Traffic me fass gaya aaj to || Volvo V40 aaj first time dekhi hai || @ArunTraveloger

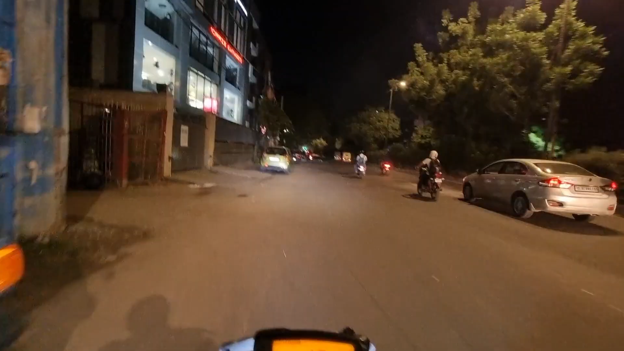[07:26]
कि अब दूसरी काम से प्री हो गया हूं और अब आपास निकल गया हूं घर के लिए ज्यादा सीजा बढ़ जाना है आगे ग्रीन है लाइट तो अब
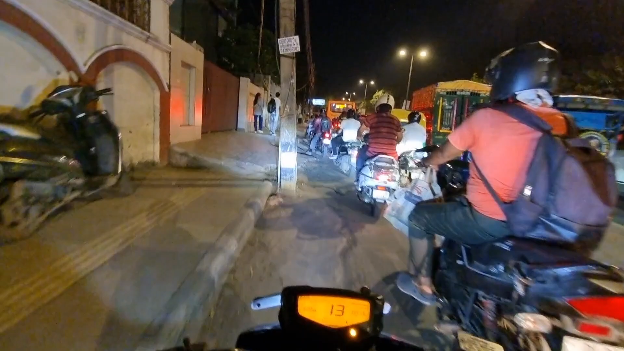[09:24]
कि अब बाईक को भी आशर्वी सरुष पर देना पड़ेगा तो लाल दोसमें भी पैट्रोल लुलवाना है अच्छों जाम लंबा नहीं मिला पता देला खतम हुआ
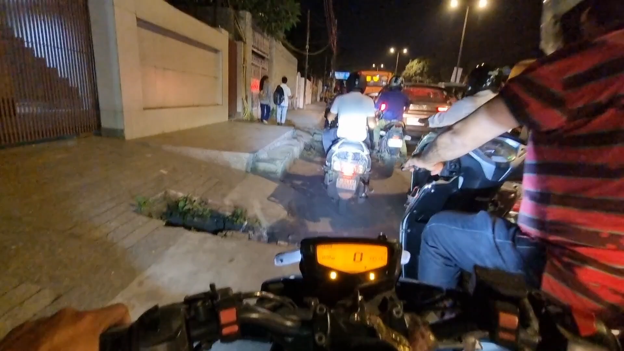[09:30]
था वैं खतम तो नहीं होगा इसना तो है बाई बट फिर भी अपनी सेफ साइड लेके चलेंगे ना अब आ�
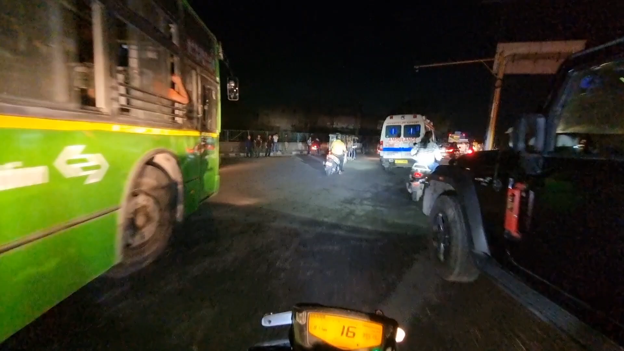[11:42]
की अब जाएगा वाई ले लिया फाइनली जाम सा निकल ले गए वाई कहा है जाएज़ा से करके